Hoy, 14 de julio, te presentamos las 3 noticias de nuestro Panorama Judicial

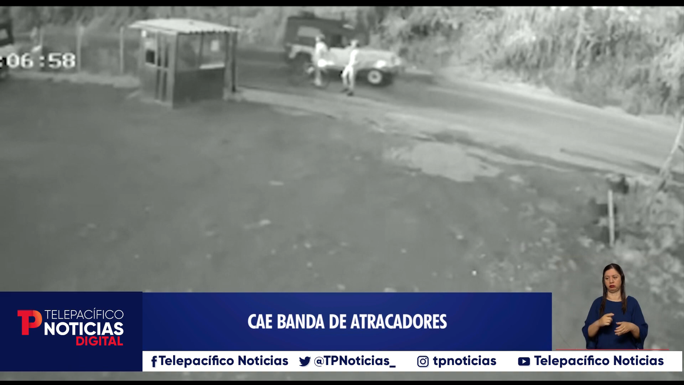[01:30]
Varios integrantes de una banda dedicada a asaltar deportistas aficionados y de alto rendimiento en sectores como Alfaguara, en Jamundí, Cristo Rey, el Parque Lineal y Tres Cruces, en Cali, fueron capturados.